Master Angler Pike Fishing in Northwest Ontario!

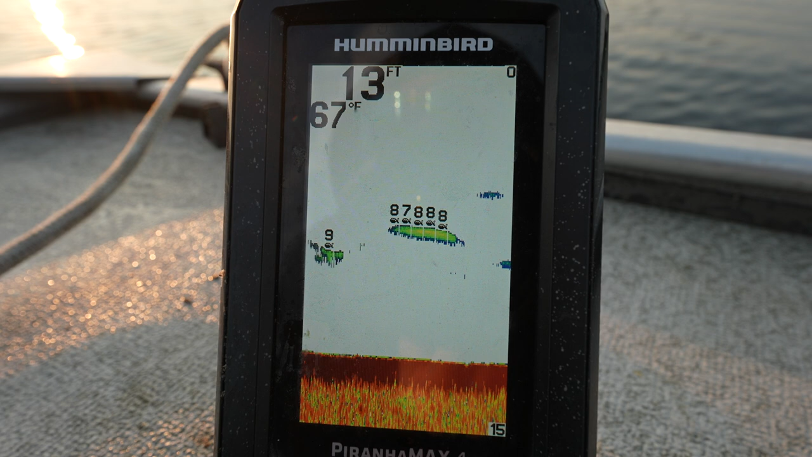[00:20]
On screen: depth 13 ft, water 67°F
I wonder what that could be. And so it begins.